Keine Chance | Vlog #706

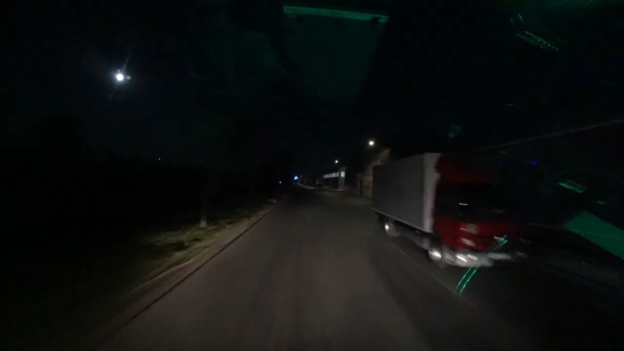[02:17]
Erst mal gucken, ob die Tafel grün ist. Wenn die Tafel nicht grün ist, können wir eh gleich wieder beidrehen. Aber ich denke mal, so viele tanken gar nicht zur Zeit. Alles finster. Die schlafen alle noch.